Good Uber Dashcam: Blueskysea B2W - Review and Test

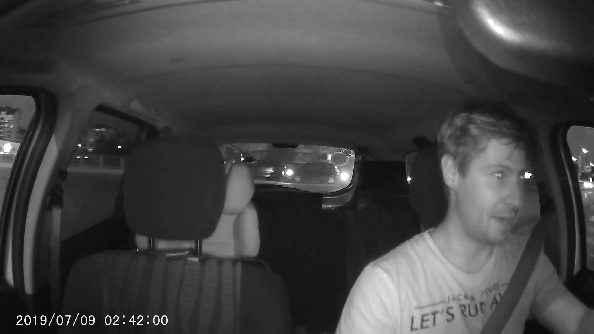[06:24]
filter that can help for improving the image and reduce the distortions which are caused by the infrared. Daytime videos are recorded with normal colors, parking mode is there too and it is a convenient way to know that surveillance will be there when you are not around the car.